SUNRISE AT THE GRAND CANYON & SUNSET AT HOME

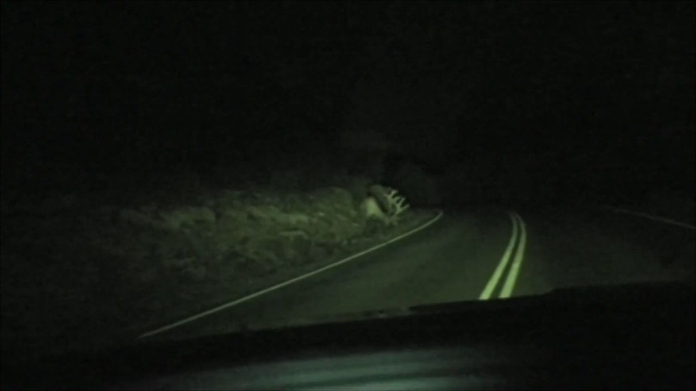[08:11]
Okay guys, check this out. We are in the Grand Canyon right now, driving around, and this is the second elk we saw so far. You going to get closer? Are you serious? Girl, you got bigger balls than I do. Oh my god. Look at him.
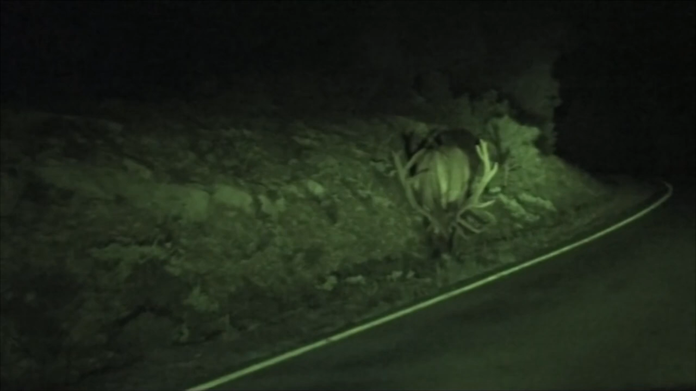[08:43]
Here, I'll zoom in. Look at how big he is. Oh my god.
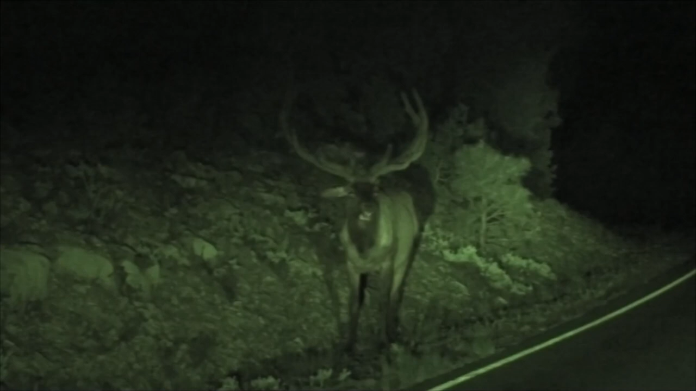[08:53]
Girl, shut up. Don't make another sound. You're looking right at us. Hey. Okay, I think it's time for us to back up and yeah, leave them. Yeah. Nate's a little scared.